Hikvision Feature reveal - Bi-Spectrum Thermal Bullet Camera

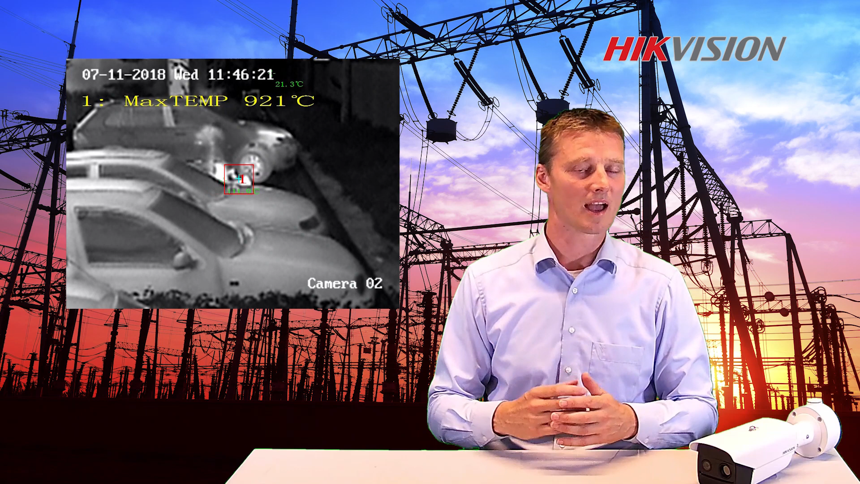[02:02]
On screen: max 921°C
This camera also supports temperature exception. The camera can measure temperatures from multiple objects when a pre-configurated threshold is reached.
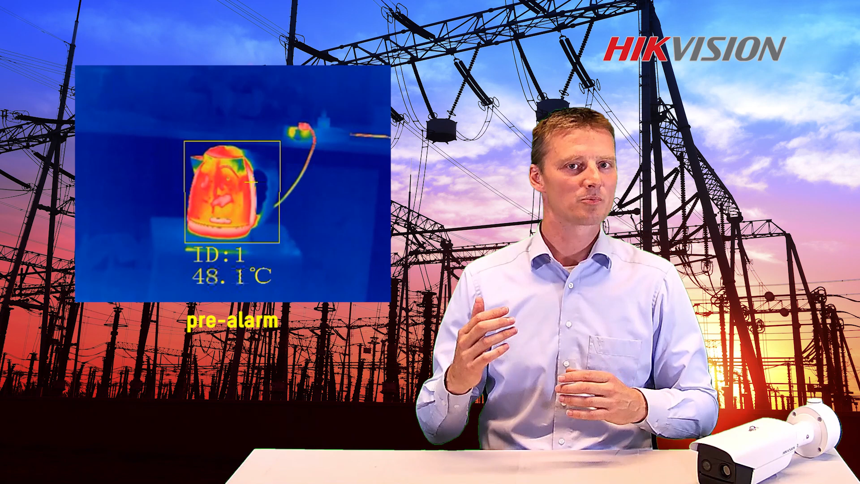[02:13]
An alarm will be created. To sum up, if you're looking for a camera to protect your area,